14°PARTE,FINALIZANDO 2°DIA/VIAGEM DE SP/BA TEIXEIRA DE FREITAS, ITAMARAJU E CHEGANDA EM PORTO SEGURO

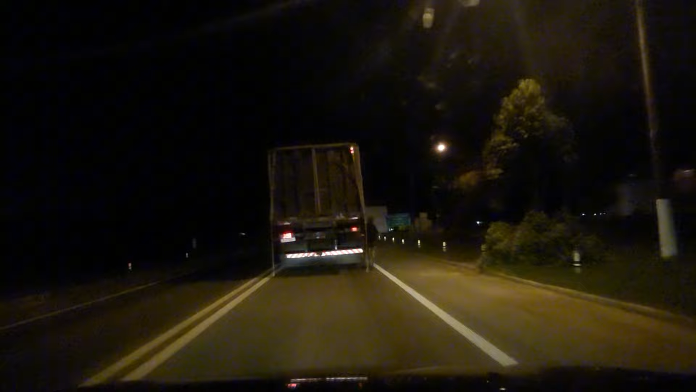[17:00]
Então, galera, chegando em Eunápolis, agora faltando um, agora já é 7 horas. 7 horas da noite. Depois de alguns KMs aí, né? Estamos chegando bem mais próximo. Agora sim vimos uma placa da cidade de Porto Seguro ali, a 65, né? 65, então parece que foi 66. Eu acho que foi 65. Só agora que você chega na entrada da cidade, ali, né?
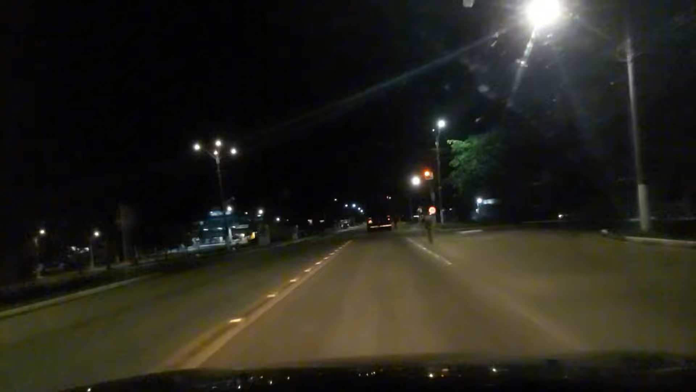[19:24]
Também, atrás ali, mantendo aquela distância ali de segmento. E a galera vindo atrás ali, nossa, você olhava no retrovisor assim, tinha determinado local ali. Você via aquela fila de carro ali, né? Pelo retrovisor dava pra ver pelos faróis ali. E aí só viu uma galera, um põe a cara, outro põe a cara ali pra tentar podar.
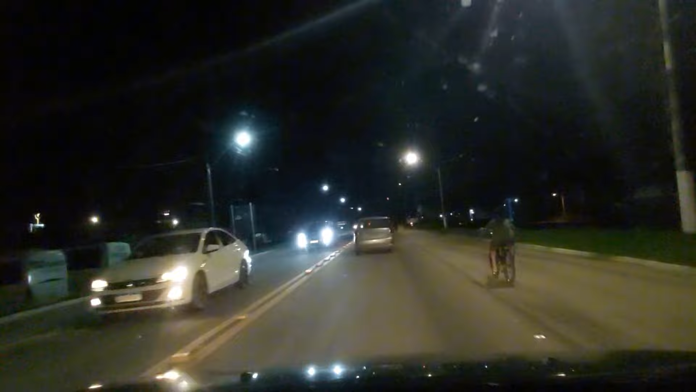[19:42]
Mas sem chance, não dá. A não ser se você faça ali correndo muito risco, né? Porque os carros que vêm no sentido contrário vêm em alta velocidade, assim, pelo fato de ser descida. E você tá atrás do caminhão e vai ter que pegar impulso pra poder subir ali na dupla faixa, né? Então, assim, já chegando na cidade já, né?
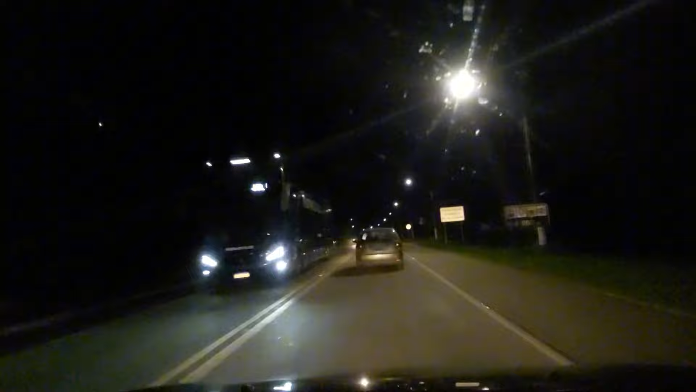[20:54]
Vamos estar saindo à direita ali na 367. Vamos estar indo no nosso sentido aí. Vamos chega lá à noite. Atenção, mas tá ótimo. Radar, né? De semáforo, limite 40.
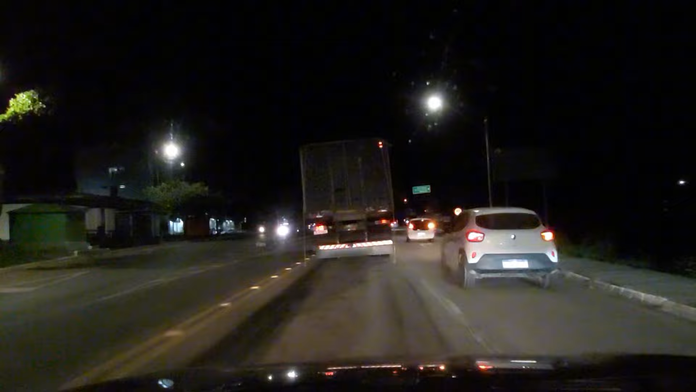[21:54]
Vamos dar seta ali, né? Obrigado. Obrigado, Jesus. Aqui, ó, Porto Seguro. Santa Cruz Cabralha. Segue a tua setinha aí. Não, foi aqui mesmo, Léo. É, foi aqui mesmo. Eu tava. Semáforo. Limite 40.
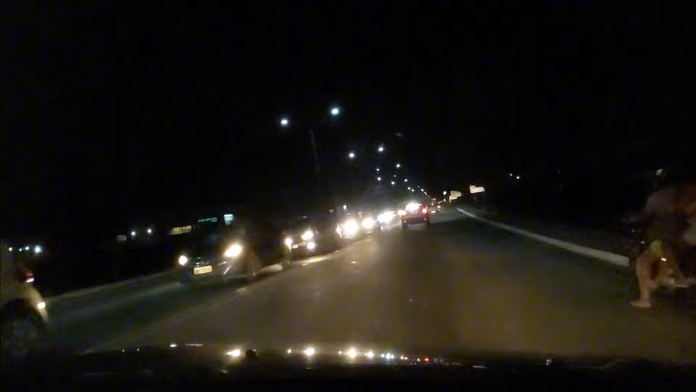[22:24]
O radar ali logo no top, hein? As carretas vêm subindo ali. Atenção. 40. Radar fixo. Limite 40. As carretas vêm ali já pesadas, já subindo ali naqueles top.
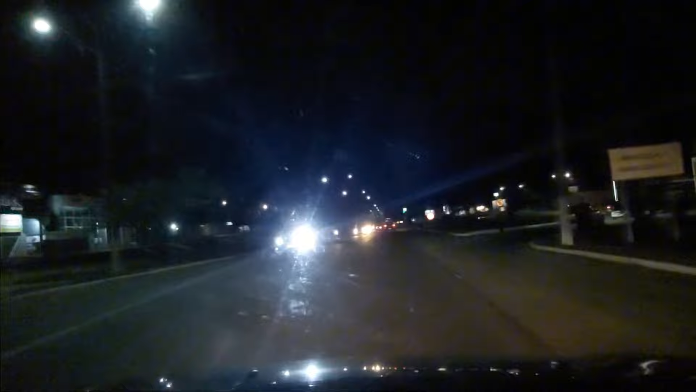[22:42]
E chega ali em cima, tem. Tem um semáforo logo no comecinho ali, hein? Complicado, hein?
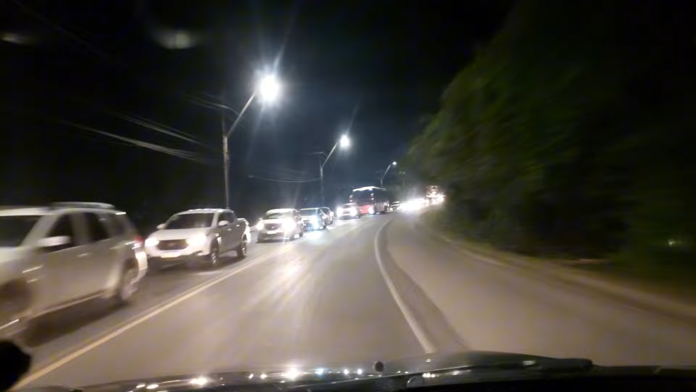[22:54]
Caraca, moleque, ninguém. Boa noite, pessoal! Pessoal, onde estamos aqui em Porto Seguro? Aqui é a Orla. Pessoal, esse trânsito todo que vocês estão vendo aqui, ó. É quem tá vindo da sentido Santa Cruz Cabralha, Coroa Vermelha pra cá. Esse trânsito que vocês estão vendo aqui, ó. E nós já deixamos de gravar um trecho para trás que o pessoal tava vindo.
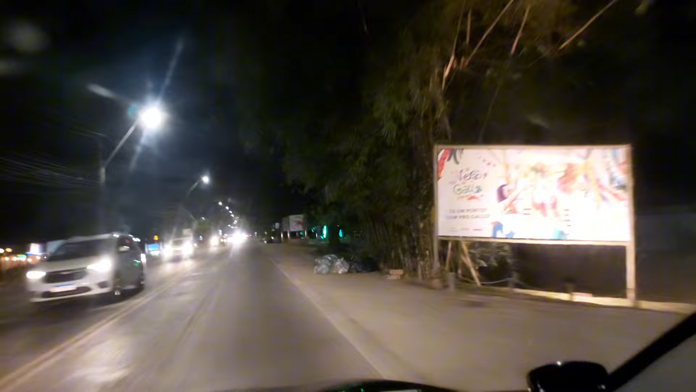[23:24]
Depois nós resolveu gravar para mostrar para vocês. Alta temporada, pessoal, é isso aqui, ó. O pessoal dos hotéis já tinha comentado comigo e falaram que alta temporada, eles já vêm reserva.
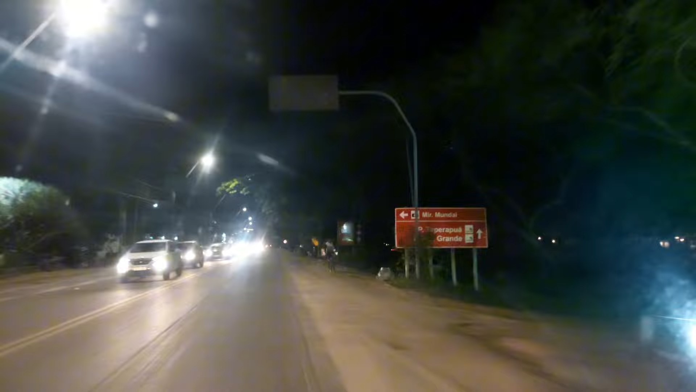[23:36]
Eles falaram isso daqui, ó. Que a hora que você leva menos tempo para você chegar na praia.
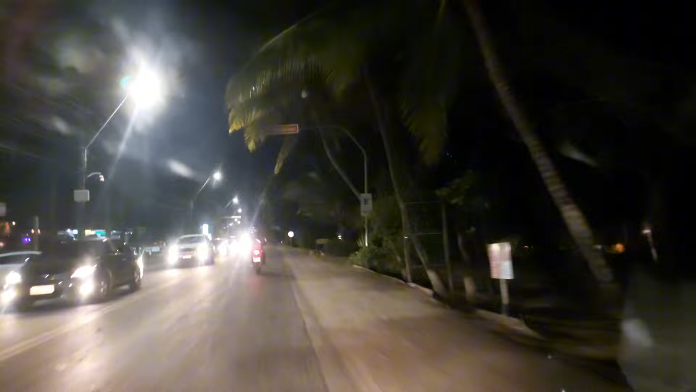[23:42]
Alta temporada, se você levava 20 ou 40, alta temporada você leva 2 horas. E já faz uns 5 minutinhos que nós tá descendo 10. E o pessoal tá aqui, ó. Esse trânsito que vocês estão vendo aí, pessoal.